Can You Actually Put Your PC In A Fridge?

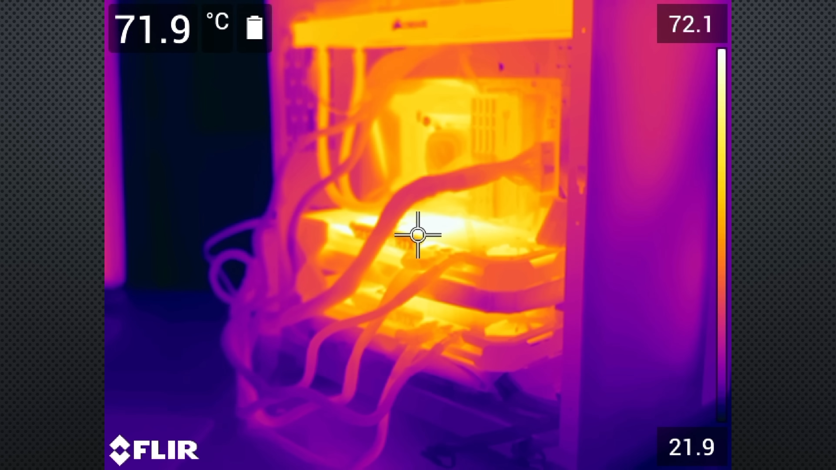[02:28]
On screen: spot 71.9°C
components are still much warmer than ambient even if you have an awesome cooler that keeps your high-performance CPU and GPU below 60 degrees Celsius under load that's still going to be much warmer than the ambient room temperature